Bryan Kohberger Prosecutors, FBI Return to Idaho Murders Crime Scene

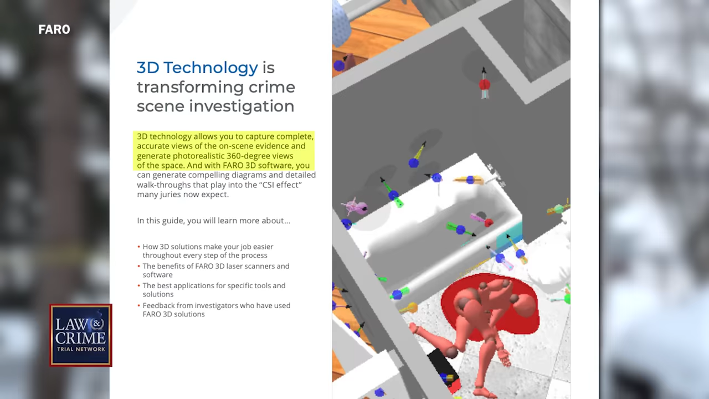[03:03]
allows you to capture complete accurate views of the on-scene evidence and generate photorealistic 360-degree views of the space.
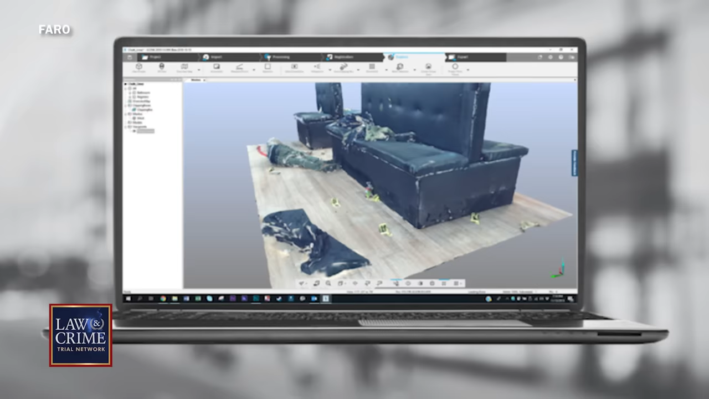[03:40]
Basically, what that means is they're using LIDAR technology to actually create a 3D model of the crime scene and then so that it can be presented in court. So, there was, it was done in two phases,